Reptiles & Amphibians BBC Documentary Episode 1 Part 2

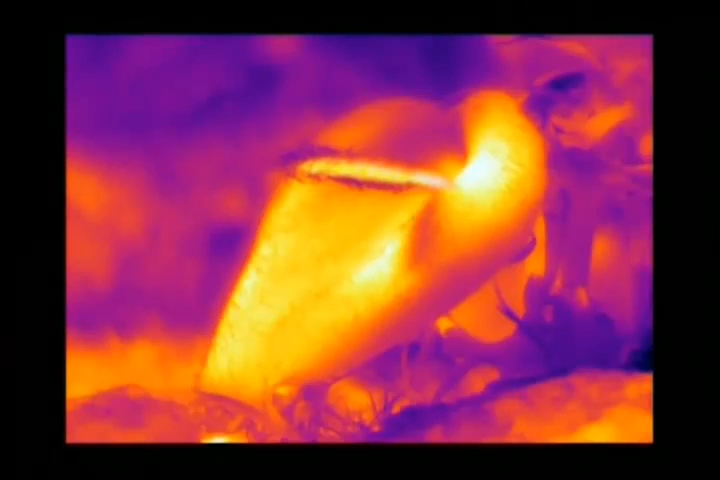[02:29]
The chemical process that produces the disgusting smell also creates heat and raises the temperature of the flower by up to five degrees above the surroundings,
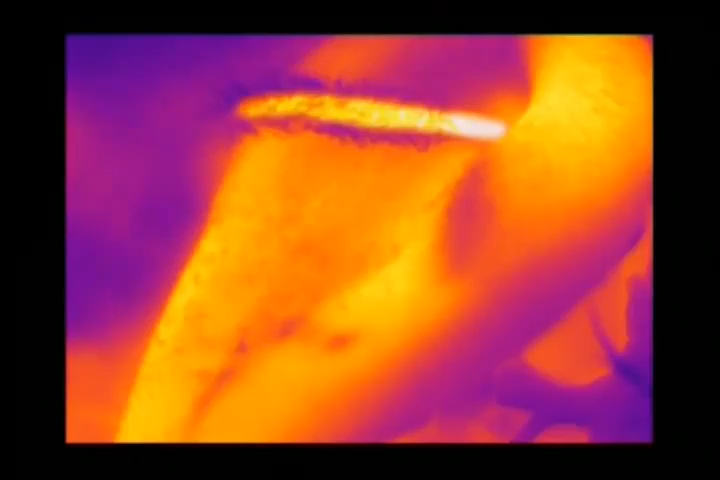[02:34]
sufficiently high for a lizard to warm itself on it on a cold morning.